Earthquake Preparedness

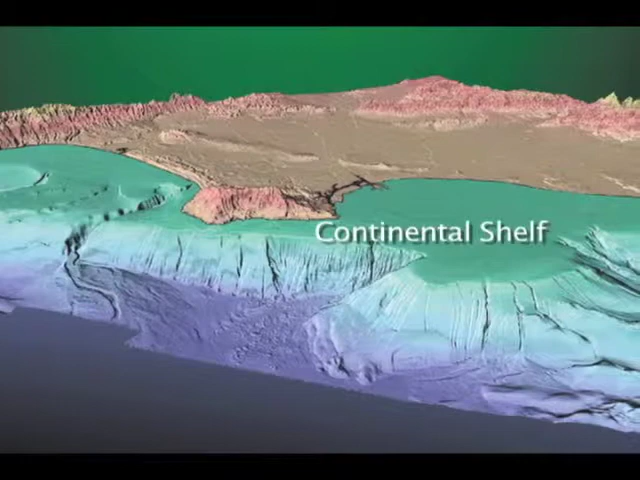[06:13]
So it's pretty shallow out to a certain distance before it drops off, okay? And this flat part is called the continental shelf. Mm-hmm. Just because it's flat, not because there's space underneath of it. Okay. But some people probably thought there were Russian submarines going around underneath the continental shelf. Sure. You know, and that's not true.